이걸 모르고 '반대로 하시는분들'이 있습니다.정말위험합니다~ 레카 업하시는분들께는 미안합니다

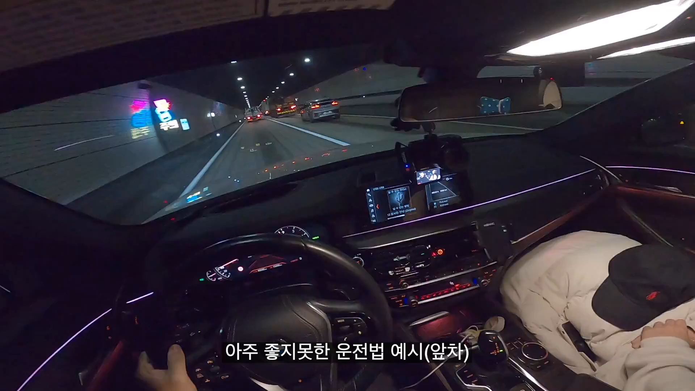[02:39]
있는 기라 빨리 가려고 이래 있으면 앞에 차가 갑자기 서는지 몰라. 큰일 난단 말이죠. 이렇게 가는 차들이 있습니다. 그래서 이쪽으로 흰색 라인에만 조금 붙어 있으면 안전하게 갈 수 있죠. 가장 좋은 거는 차간 거리를 막 띄우고 넉넉히 가면 좋지만은 그래도 갑자기 서면 고속도로는 속도에 따라서 이게 지금 먼 거리가 아니란 말이야.